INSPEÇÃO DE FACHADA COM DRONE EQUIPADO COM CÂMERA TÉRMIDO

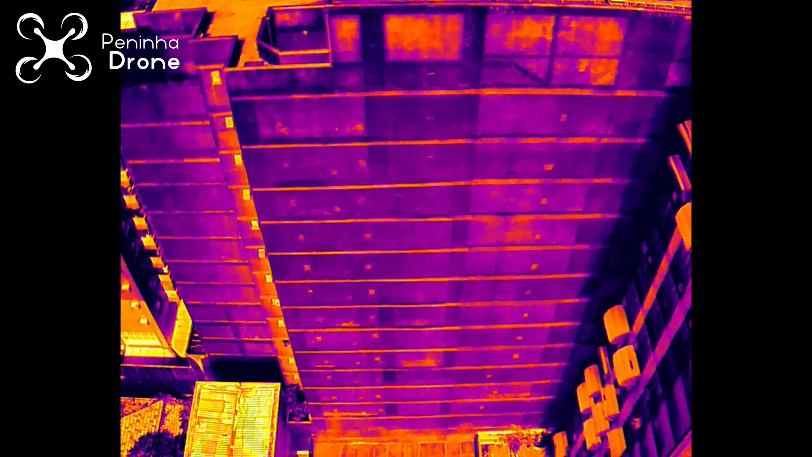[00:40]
a gente percebe que tem quatro pontos interessantes aí de observação.
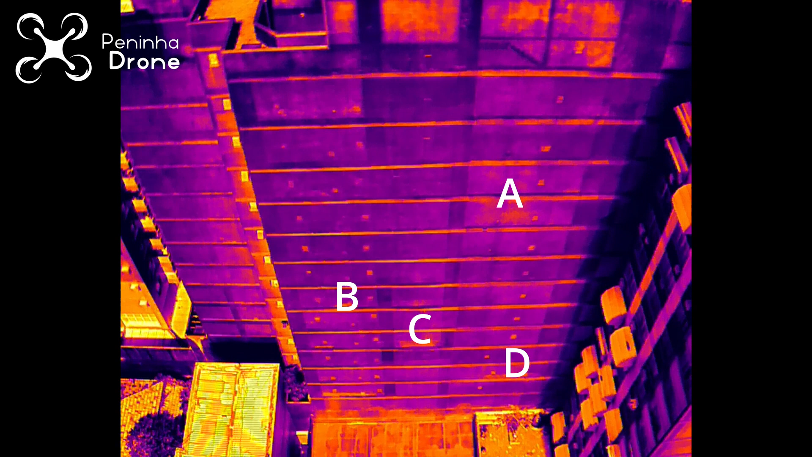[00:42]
Então, o que a gente vai fazer agora?
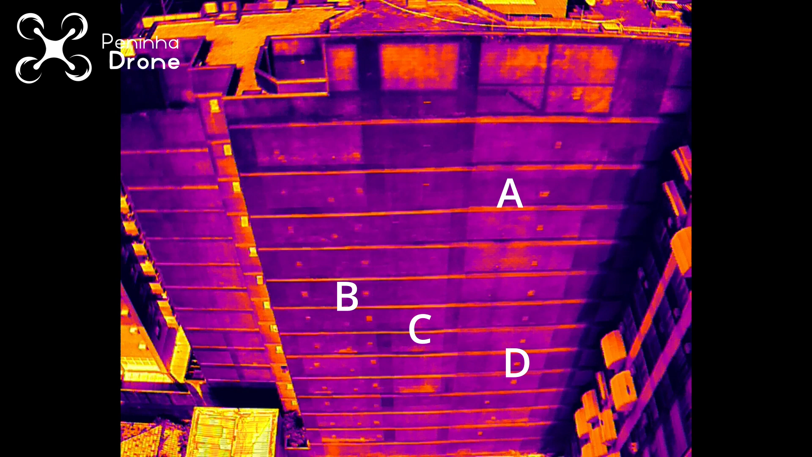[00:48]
A gente vai aproximar de cada um desses pontos,
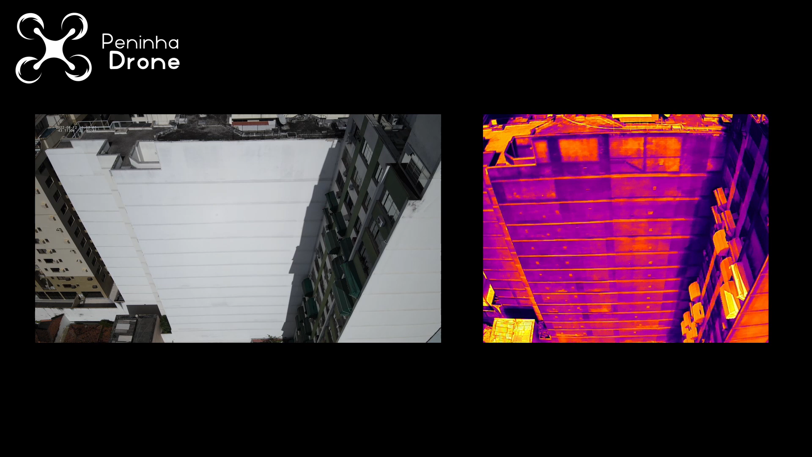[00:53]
tirar uma foto do ponto A,